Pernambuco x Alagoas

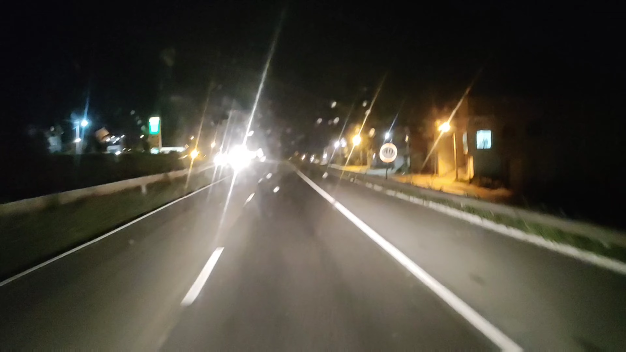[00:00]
Paulo Caos, passando na cidade de São Caetano, Pernambuco. A BR que não tem quebra-mola, cê tá doido. É um atrás do outro.
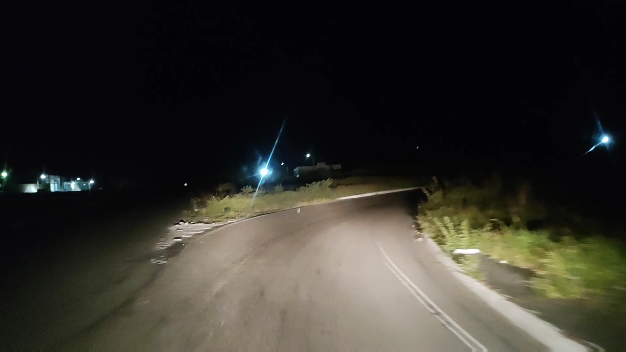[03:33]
Maria, parece que o pica-pau passou por aqui. Buraqueira da moleque.
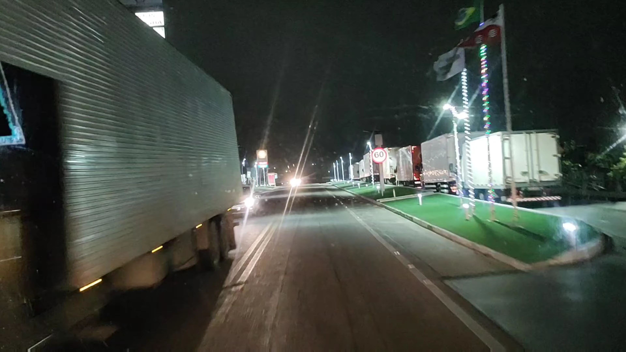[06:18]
Essa hora o nevoeiro a pé, 3 horas da madrugada, frio e nevoeiro. Você tá doido, meu Deus.
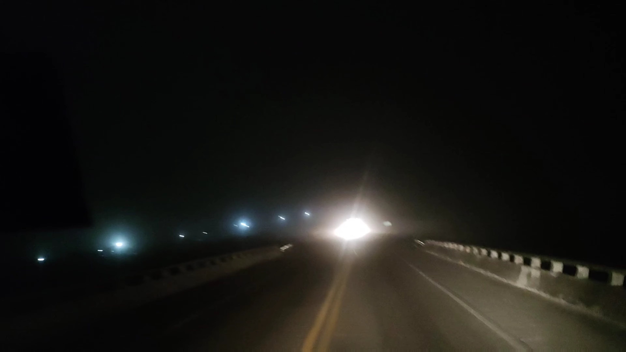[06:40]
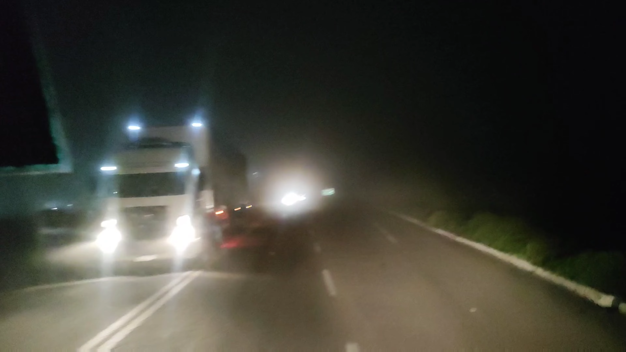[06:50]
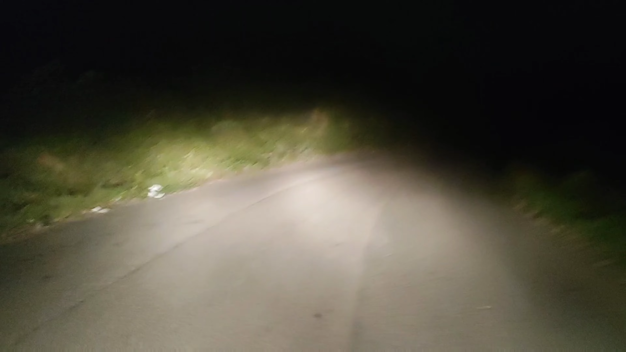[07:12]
Olha a nave aí, olha a nave. Você tá doido. Olha.